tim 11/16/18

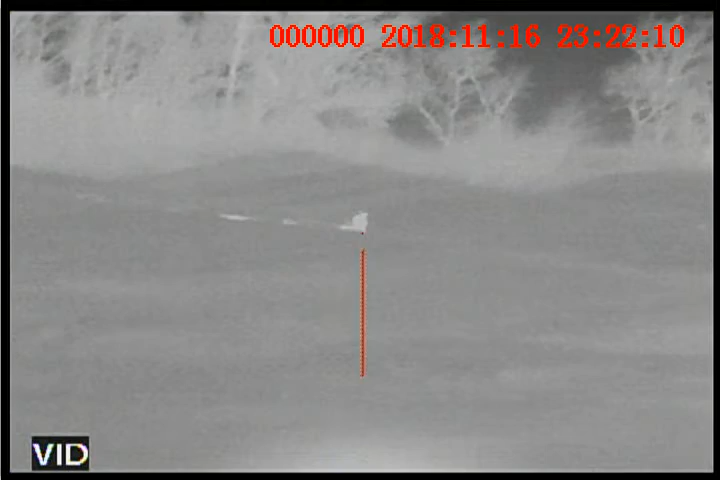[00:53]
He did not. He fell. He's flopping in that ditch.